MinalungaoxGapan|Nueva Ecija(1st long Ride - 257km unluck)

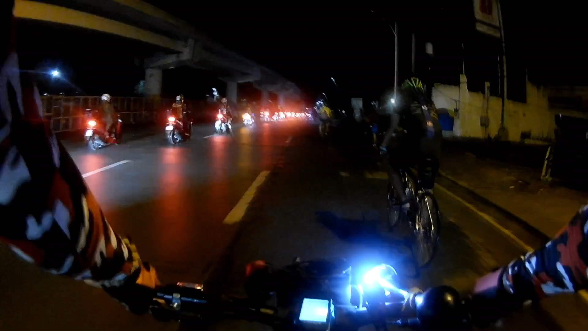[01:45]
Medyo madilim pa kasi alas 4 ano pa, umaga. May mga kasama ko.